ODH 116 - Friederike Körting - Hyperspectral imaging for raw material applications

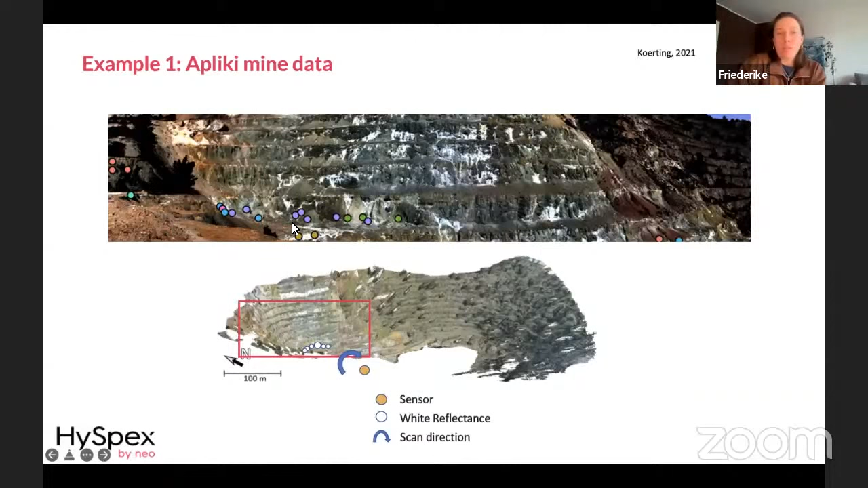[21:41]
representation of this data and you can see the sample points in the image as well where we were able to access this mind phase safely and actually sample and the color coding of those sample refers to different mineral groups within these samples that i'm going into more detail later on